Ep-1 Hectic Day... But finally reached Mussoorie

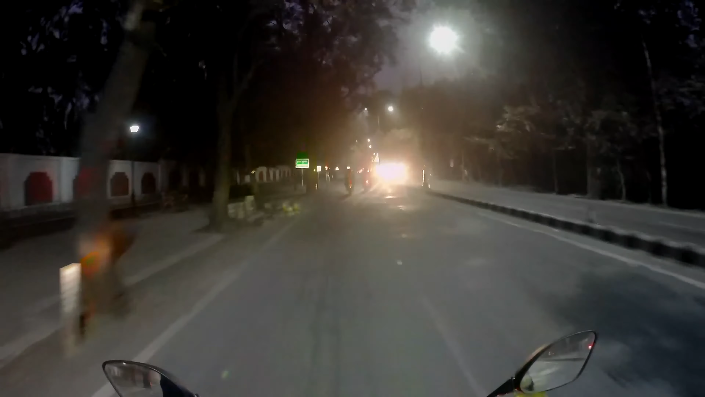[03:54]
इवनिंग। हियर इट कम्स, मसूरी रोड।
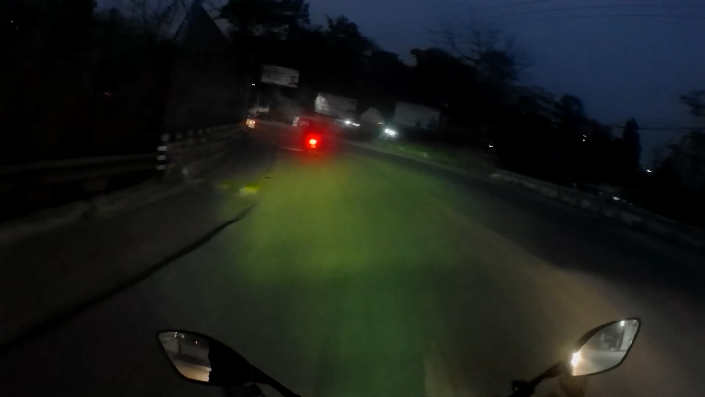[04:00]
अंधेरा काफ़ी हो गया है, पहाड़ स्टार्ट हो गए हैं, और 6:07 हम पहाड़ों में मसूरी के लिए।
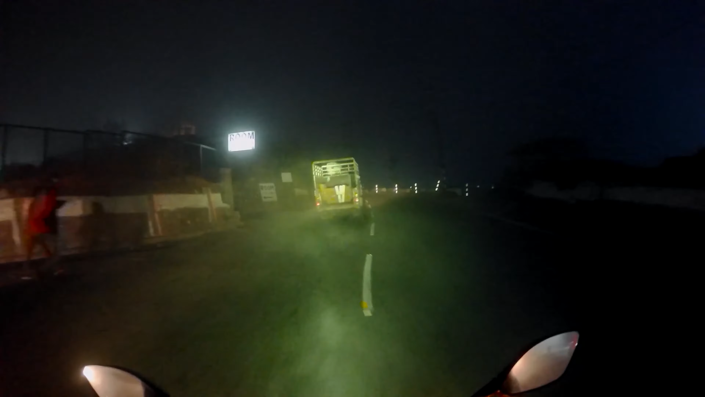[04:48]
बहुत ज्यादा विजिबिलिटी कम होती जा रही है।